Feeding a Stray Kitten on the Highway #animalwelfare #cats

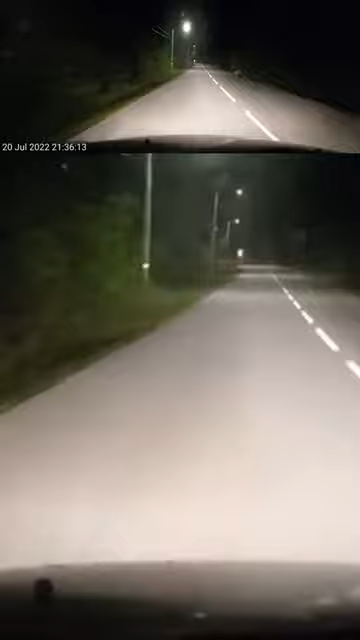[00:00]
Is that a cat? That's a cat, yeah. Oh, it's a little kitten. He looks like brown cock. Jeez, poor little thing. I'll give him some food.